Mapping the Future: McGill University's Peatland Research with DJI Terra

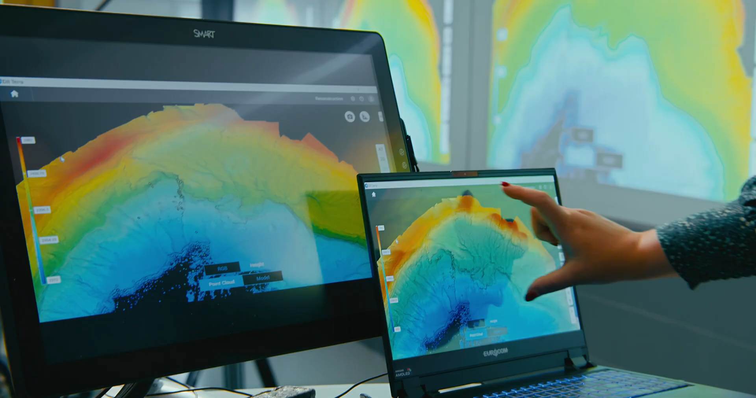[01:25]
Having that spatial registration and spatial accuracy is very, very important.
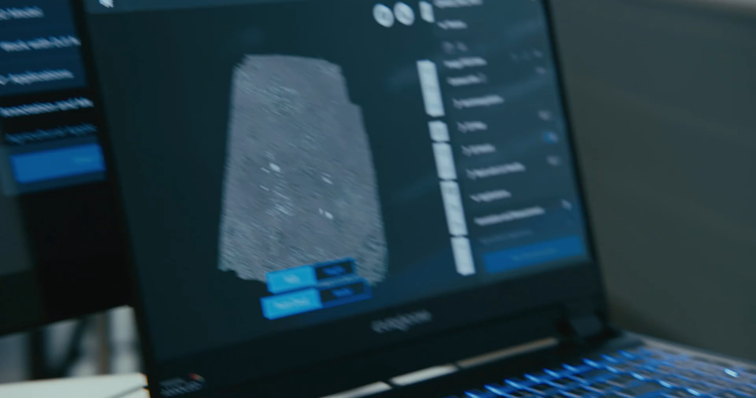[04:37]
Even in its most basic form, generating the outputs of the point clouds or the ortho mosaics or the 3D models, those were great.
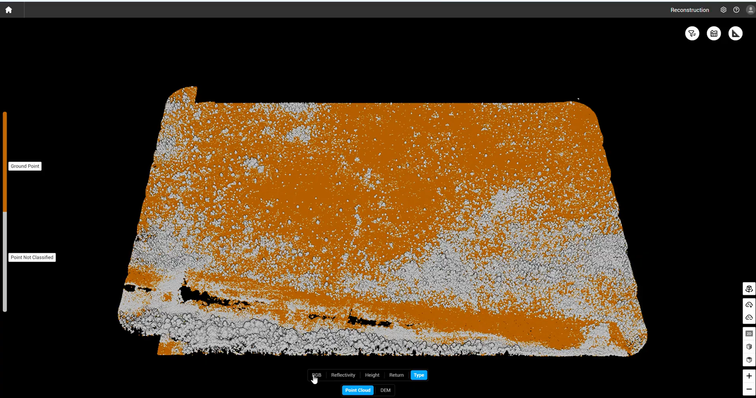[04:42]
And I think that's a unique aspect of the whole DJI ecosystem that you're starting with, a very accurate drone with the incoming correction with the base station,